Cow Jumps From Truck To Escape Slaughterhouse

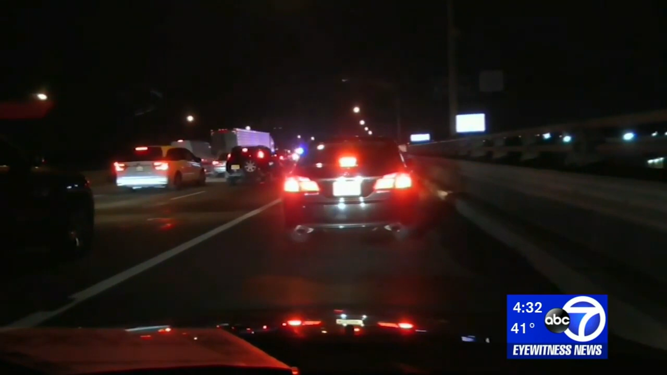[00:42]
We had a caller say he saw an injured cow in the middle of the road. This cow did not jump over the moon,